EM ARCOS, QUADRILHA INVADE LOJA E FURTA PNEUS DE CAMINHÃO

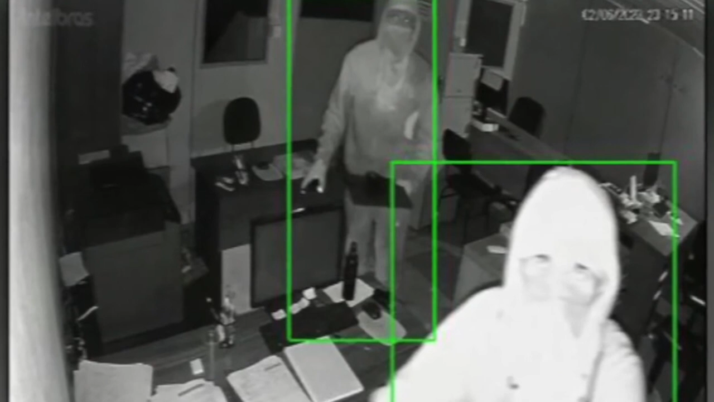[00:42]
Este registro mostra o momento em que eles, encapuzados e de máscaras, se aproximaram da câmera.